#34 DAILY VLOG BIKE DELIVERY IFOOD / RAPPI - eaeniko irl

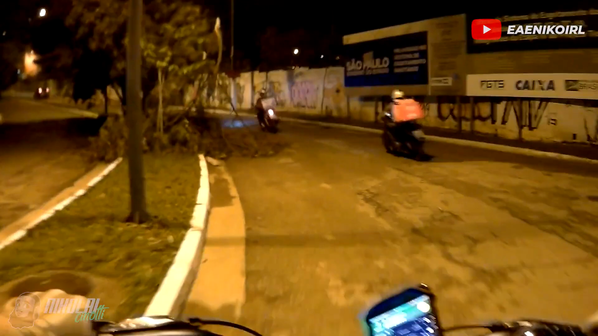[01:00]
Olha lá, o que acontece esse dia aqui agora? Só pra virar ali.
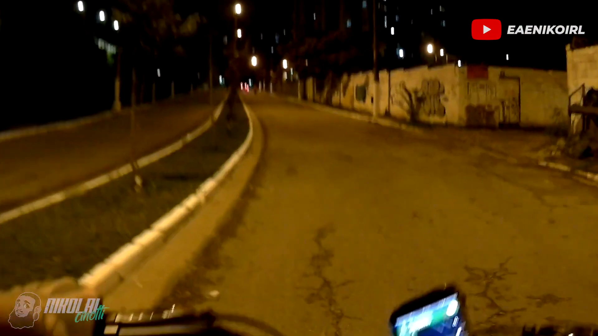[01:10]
Subir na moralzinha. Aqui a gente pode ir a pé. O dia não vai estar pronto, de qualquer forma.
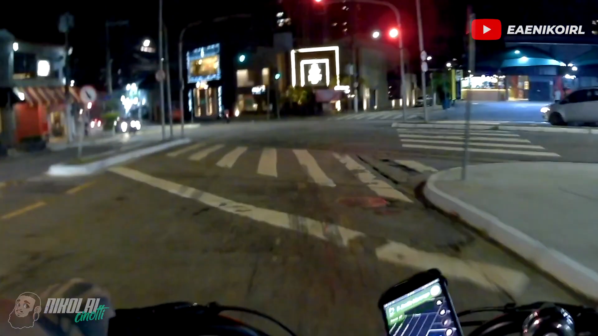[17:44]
Só voltar nessa mesma reta dessa rua.
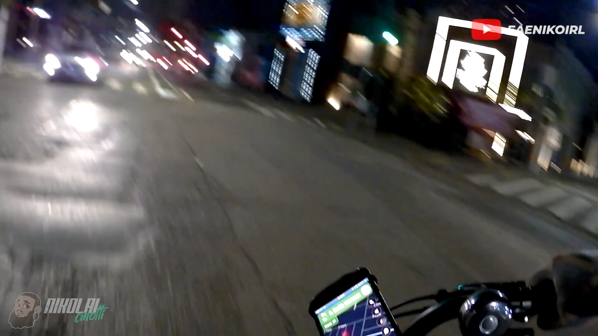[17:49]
Já o farol abriu bem na hora.